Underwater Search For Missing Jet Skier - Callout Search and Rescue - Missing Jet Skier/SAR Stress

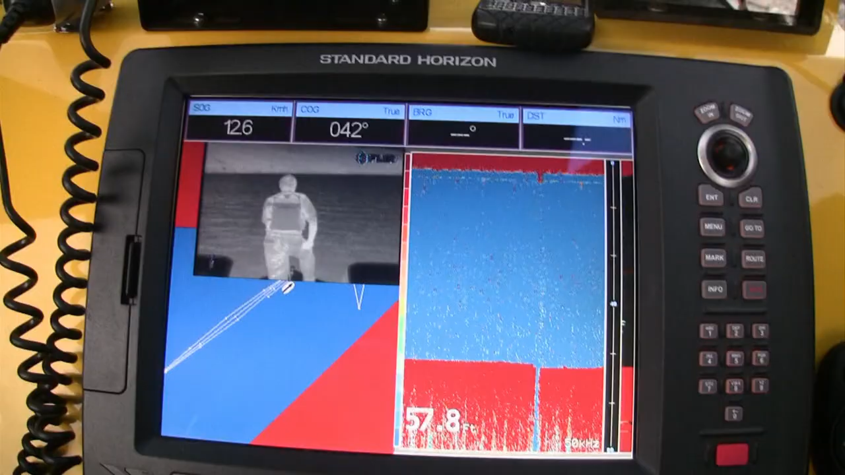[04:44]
To aid in the search, they will employ the use of a forward-looking infrared scanner to detect heat signatures in the water.
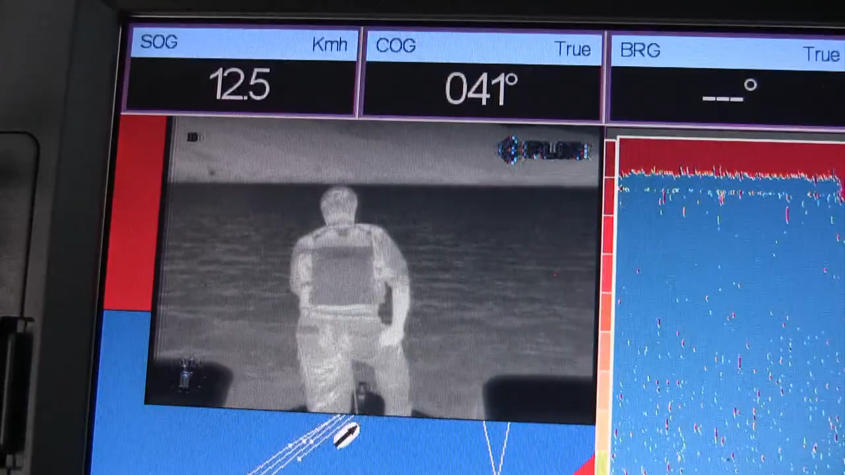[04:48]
It's the right shape, color, and everything, isn't it?